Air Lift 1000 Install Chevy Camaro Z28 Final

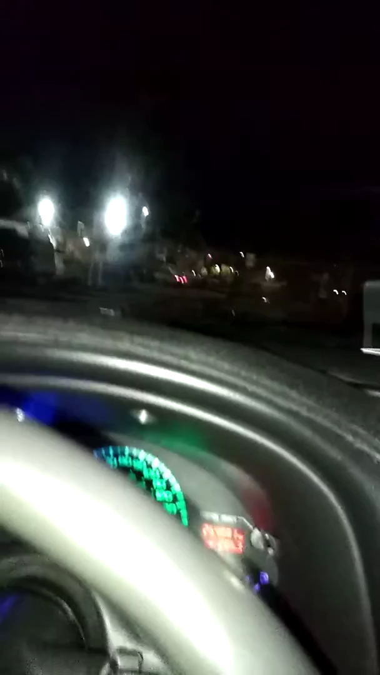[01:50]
we'll see about going over these bumps here
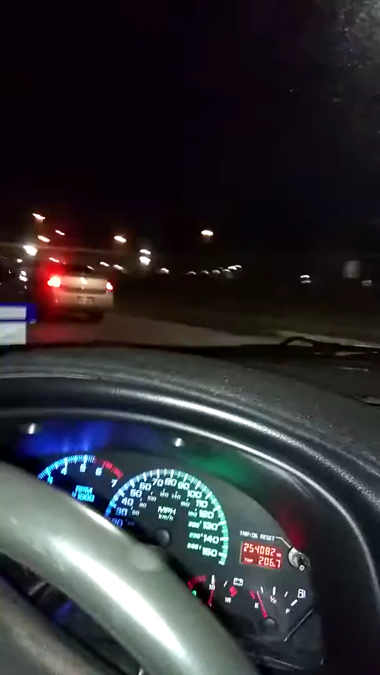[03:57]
kind of defeats the purpose of being able to drive the vehicle well it's coming up you're gonna see this impala hit it before i do they're gonna hit the hell out of it too they hauling ass boom
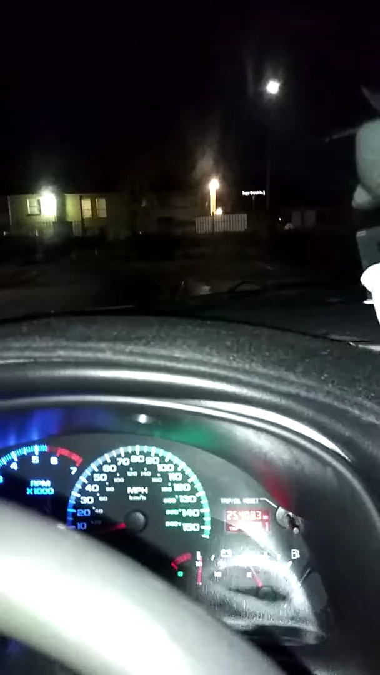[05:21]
not to bottom the front out the front needs new shocks okay we'll do something with the front later on well that was a slight scrape but nothing nothing compared to what it used to do so here are two other monsters oh these are real big right here
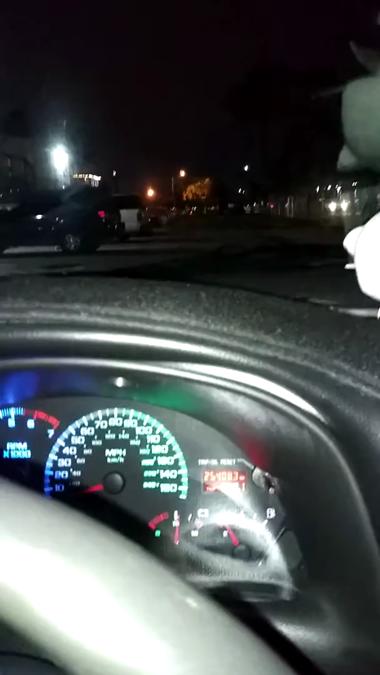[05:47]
what happened trying not to go over them too hard because these are big big bumps very very slight now i have been stuck on that when i when their mom was like i don't want them walking i literally got stuck on that hump and had to make everybody get out and walk no scrape on that one so those are the monsters right there that have to be avoided i'm gonna go to the other ones here i'm gonna pause and get to the other ones because you know damn slight
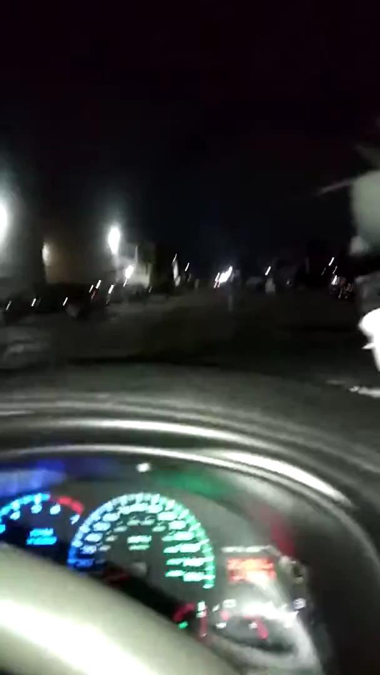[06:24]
bump on that but even with the slight little scraping this is nothing compared to what it used to do i used to not even be able to go again like i said i got stuck on a speed bump back there i had to get everybody unloaded and exit the vehicle now that one was another steep one that one caught us but still again i keep saying it nothing like it was before so i'm gonna say this is a win